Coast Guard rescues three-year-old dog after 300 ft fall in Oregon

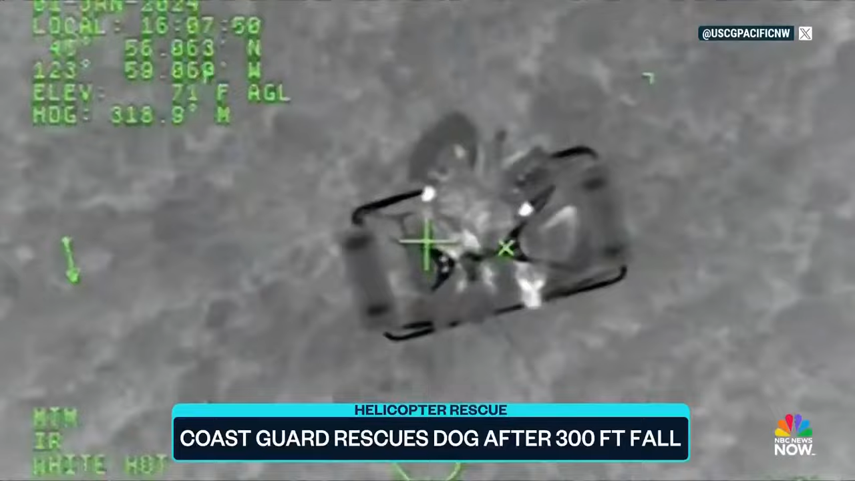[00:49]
Who then carefully approached Leo on the beach, putting him in a basket and hoisting him to safety.